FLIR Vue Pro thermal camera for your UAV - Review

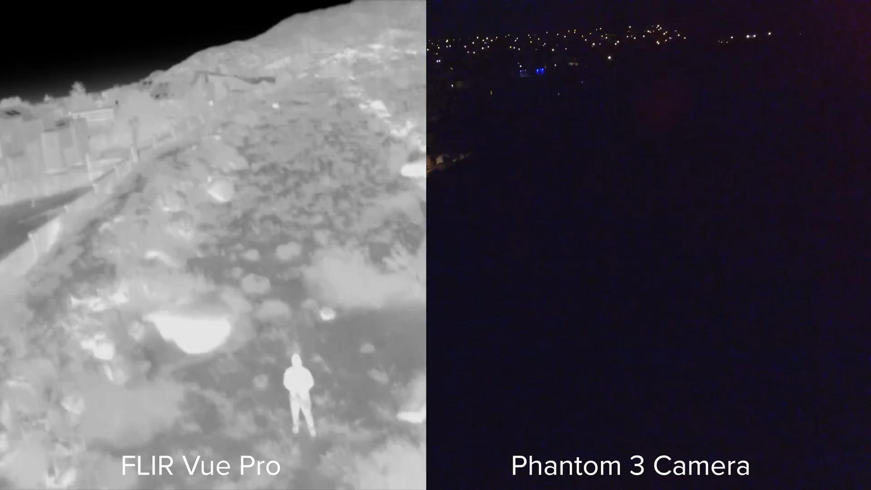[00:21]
First, this is perfect for search and rescue, as a person's heat signature will light up like a flashlight in brush and rugged terrain. This can be used for agriculture, and it can also be used to instantly inspect power lines safely,
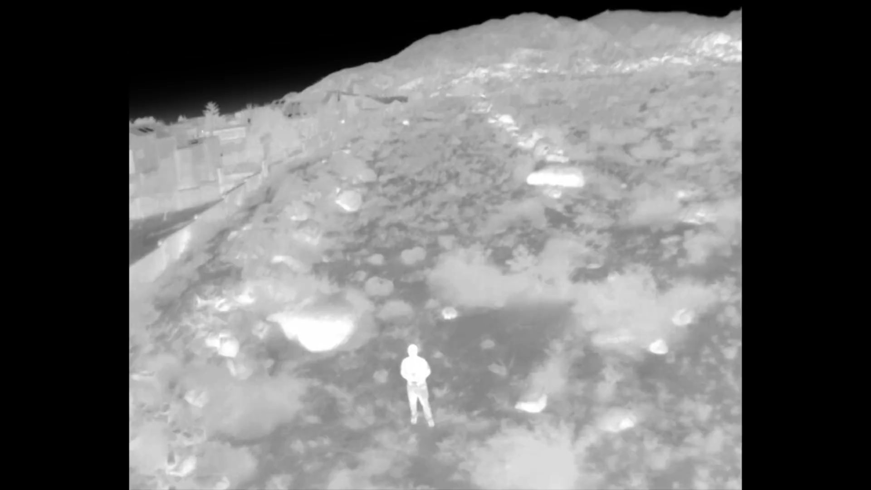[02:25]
Just being able to see in the dark and from above increases the already high fun factor of flying a UAV even more.